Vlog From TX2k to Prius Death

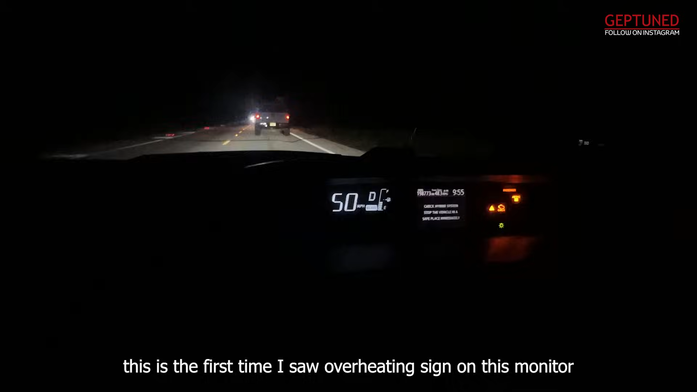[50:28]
ან ბომბა გაფუჭდა რაღაც, არ ვიცი, თუმცა მანქანამ ჰიბრიდი გამორთო და ძალა დაკარგა და ჩაქრა.
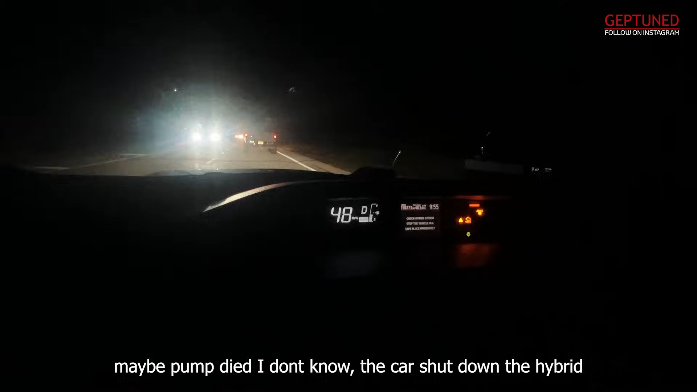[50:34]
ია ჩაქრა, ნუ პროსტო გაზის პედალს რეაქცია აღარ ჰქონდა.
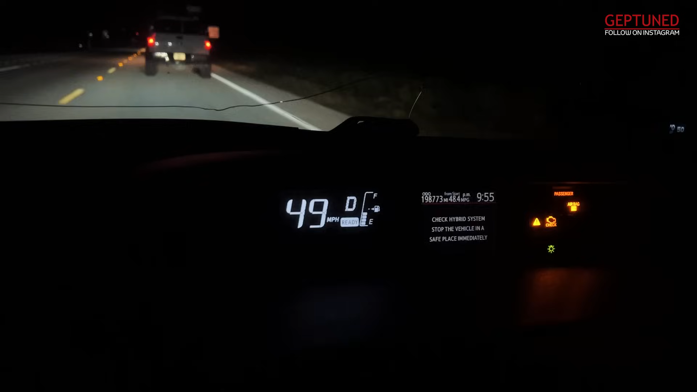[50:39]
ოდა გამორთე, ჩავრთე,
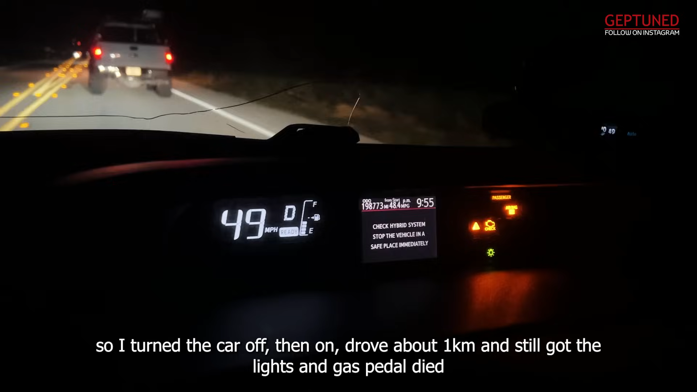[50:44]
გავიარე 1 კილომეტრი დაახლოებით და მე ისე შეკი ყველაფერი აანთო და გაზის პედალი გამორთო. და ეს ეს ცხენწყლის ნიშანი და ხატა ემას ქენი რა ქვია
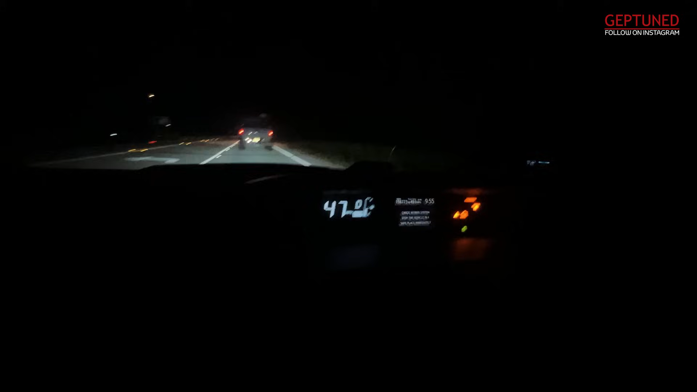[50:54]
გამორთე ხელახლა ჩავრთე გარეთ ახლა არის